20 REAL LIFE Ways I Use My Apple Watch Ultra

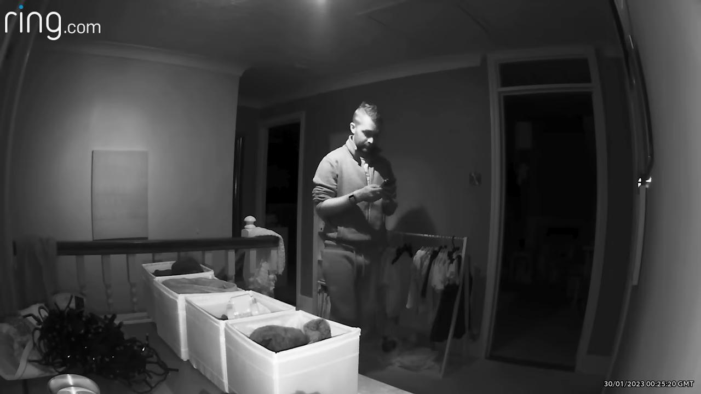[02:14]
and it's been so useful to have the notification on our watch when someone does get out of bed, whether they're just wandering out of their bedroom at night,